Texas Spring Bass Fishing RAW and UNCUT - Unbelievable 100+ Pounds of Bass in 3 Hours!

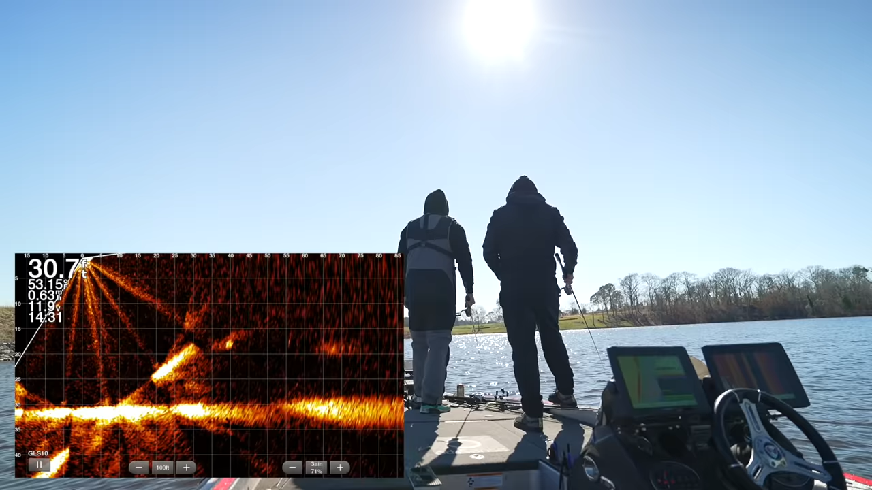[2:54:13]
To the right, cool. There you go, perfect. You passed him. Damn it, I wasn't far off him, but he's a big.
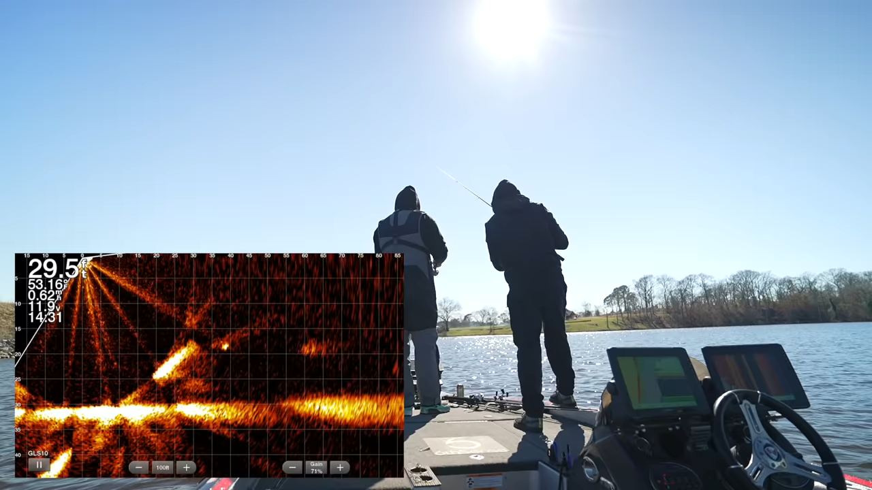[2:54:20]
That's a big out there, too. Oh, right to him. Ran away from it, huh? That sucks, because that's a big one. Here he comes.
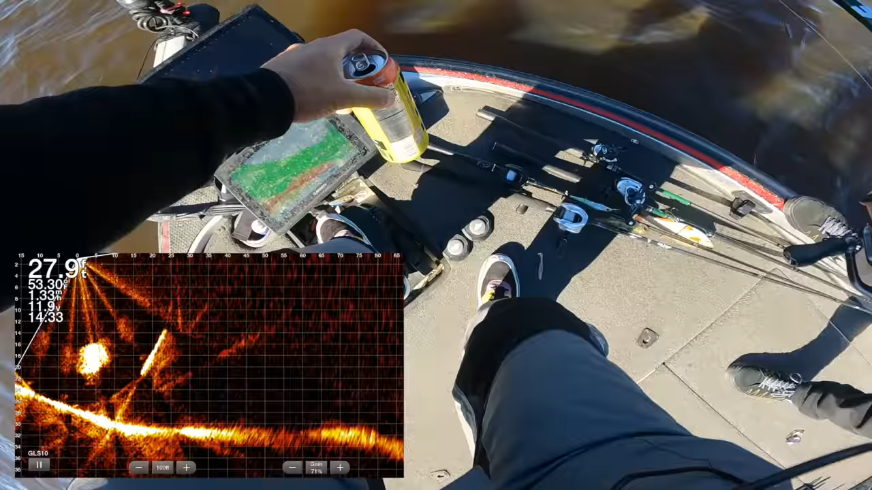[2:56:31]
those same guys. Well, we're both going to be wrong. I think so. Because they moved. They're chasing that, and that thing is big. That's a 10 plus for sure. Look how crazy the bait just went.
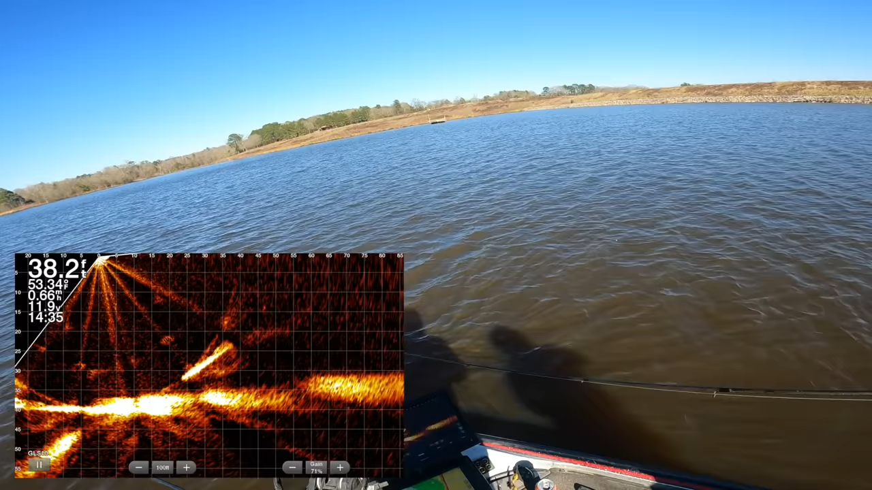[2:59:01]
It's a good fish. Get him. Mm-hmm. God damn. You're very close to him. He don't want to eat. Let's try his other friends. And that one's pretty tough too.
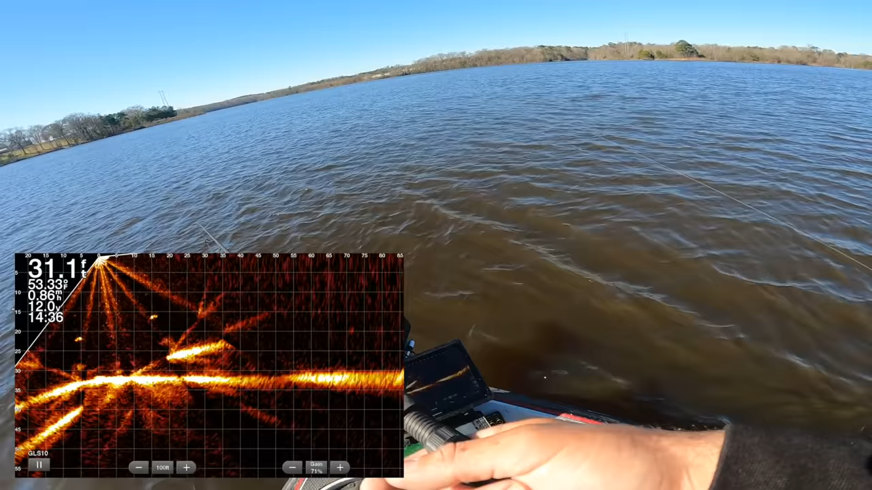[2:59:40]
On screen: depth 31.1 ft
Is there a guy up? Yeah, that guy up top. 60 right now, Cole. There you go, perfect. He's hauling butt this way. Looks big. Get in there. Sneaky little snakes. Oh, my bad.
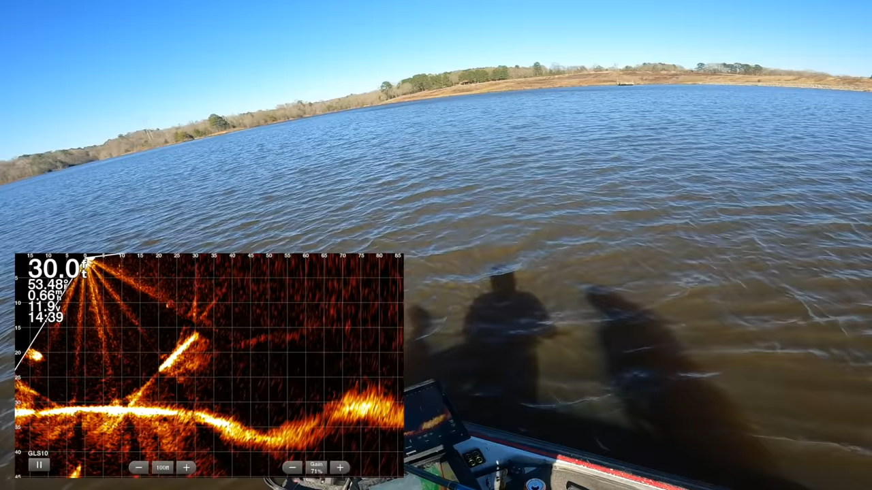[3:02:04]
On screen: depth 30.0 ft
It's a big one out there, 75. Hit the brakes. That's weird. There's two of them. Go get it. Yeah. Go get it. He's swimming away from it. Turn around.
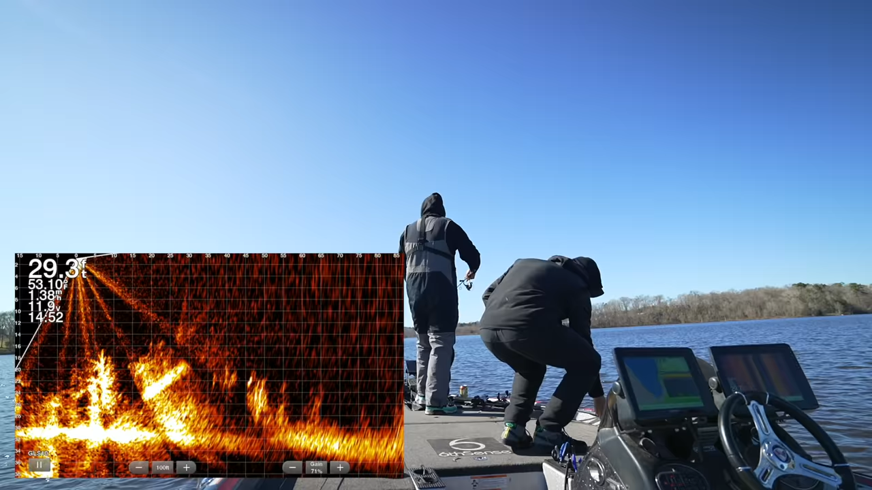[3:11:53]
Wait, are you going? That's a monster something. Monster carp.
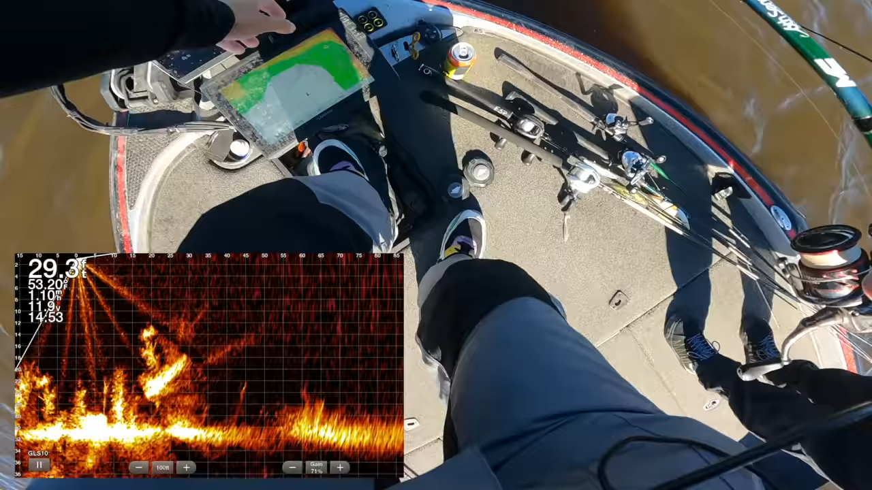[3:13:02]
That guy's hauling ass. Look at him go. Freaking big, too. Where the hell did he go? There, and gone. That's a big ass fish. Drop it, Cole. Wrong way. He's going to the left, and he's gone. How fun that was.
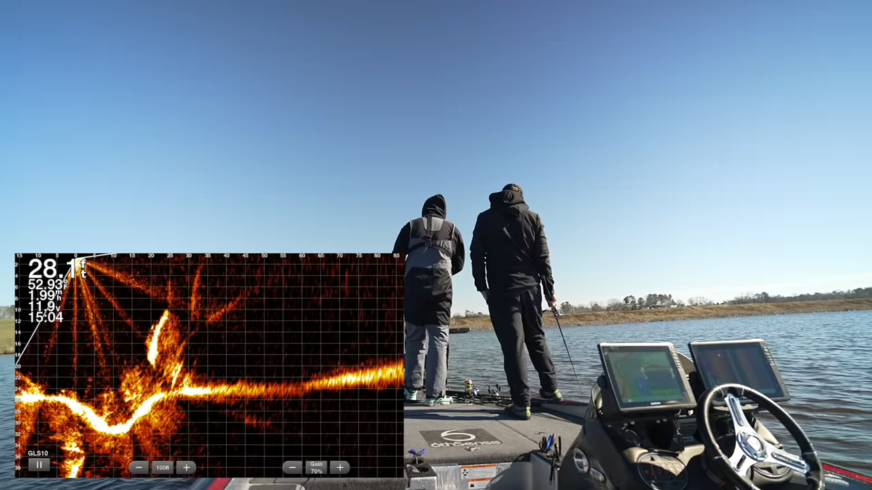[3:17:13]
Are you f***ing up or what? Missed that opportunity.
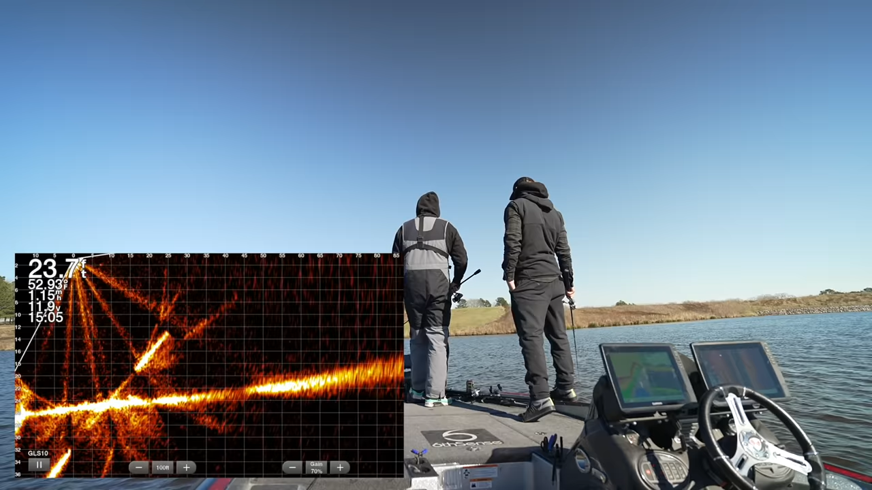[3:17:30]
Maybe. God damn it. Yeah, that's a fish, dude. Some of them have been there. Fuck that one. He's probably really small if he's up that high.
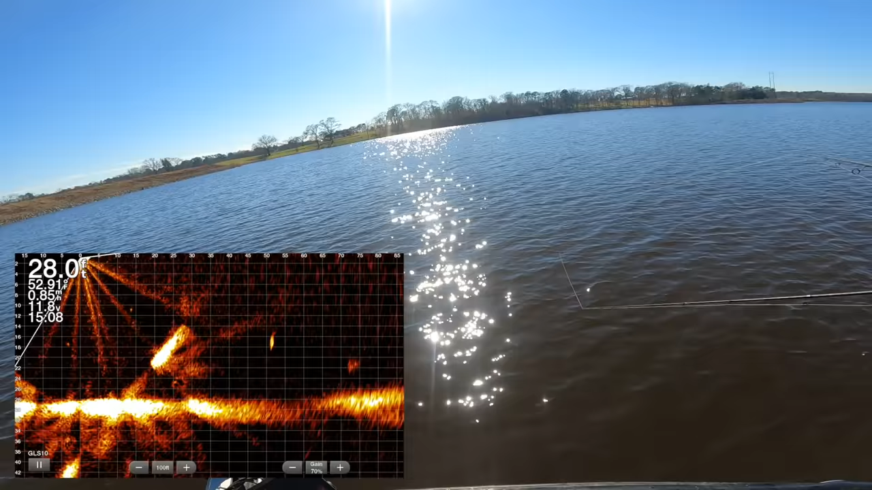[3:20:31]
Now he's not. God dang it. There we go. Yeah. Not behind him enough. Yeah, I don't think he's a biter. I want an easy one. Is he going away from us?